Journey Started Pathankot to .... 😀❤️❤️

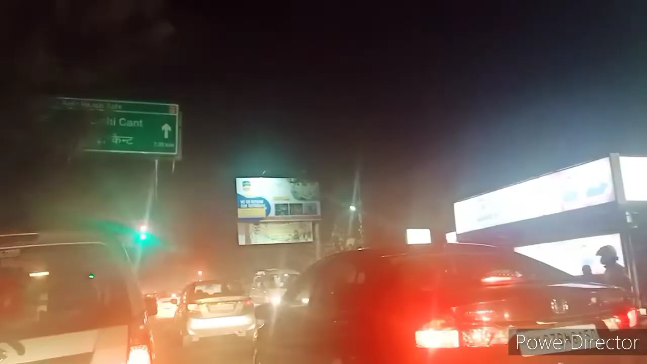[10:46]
आईएमए की बिल्डिंग थी ये, है ना, कि साइड में खेत्रपाल स्टेडियम भी मैंने आप लोगों को दिखाने की कोशिश किया था।
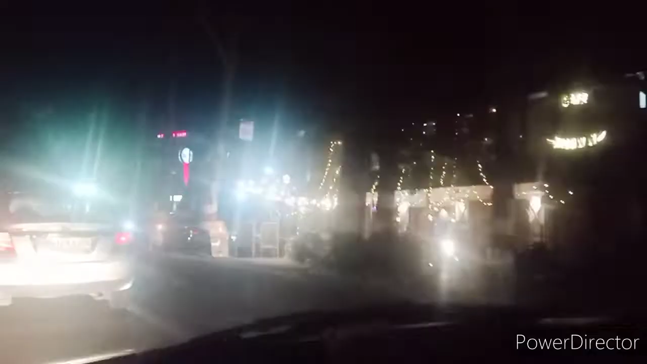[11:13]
और अब तो यहाँ पे कॉलेज भी खुल चुका है बच्चों के लिए। और यहाँ पे अब हम पहुँच चुके हैं बल्लीवाला चौक आ गए हैं हम लोग। और यहाँ पे भी देखिए जगह जगह,
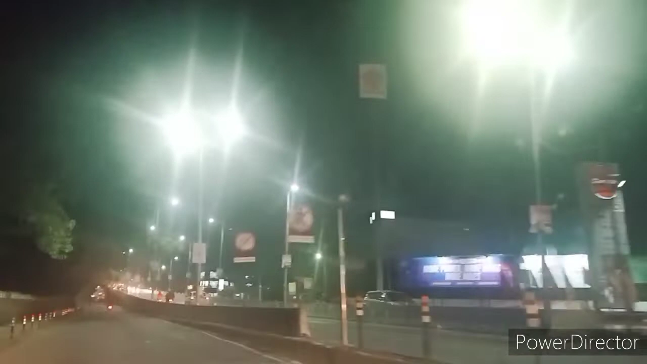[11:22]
फिर यहाँ पे भी हमें ट्रैफिक में मतलब जो है लाइट में हम, क्योंकि जगह जगह सभी जगह ट्रैफिक लाइट है तो उसी के रूल के अकॉर्डिंग चलना पड़ता है। और देखिए रोशनियों से भरा हुआ शहर कितना सुंदर लग रहा है, कितना खूबसूरत लग रहा है इस समय।